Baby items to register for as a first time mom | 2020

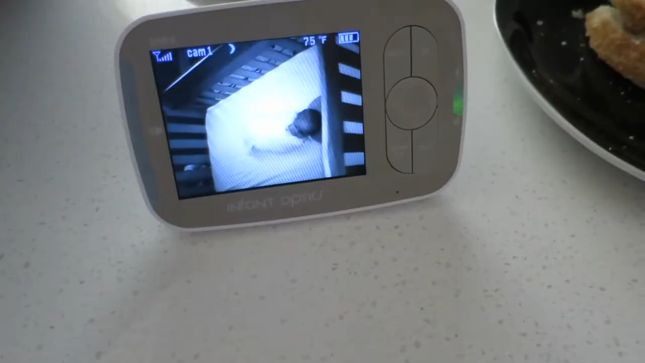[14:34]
360 monitor so it has like a camera that can like turn 360